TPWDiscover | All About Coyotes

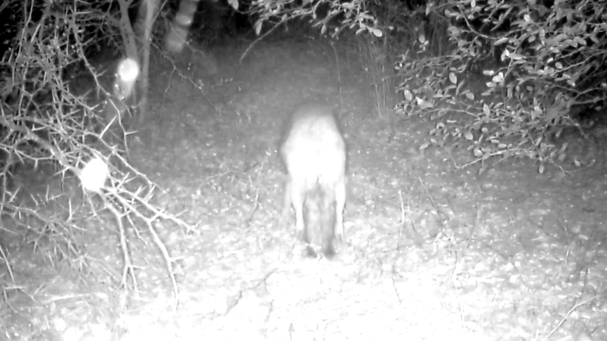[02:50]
For their legs they'll have long lanky legs really thin For their snout they have very narrow snout for their ears. They're gonna have tall pointy ears And on their tail which is a great identifier is looking for that black tip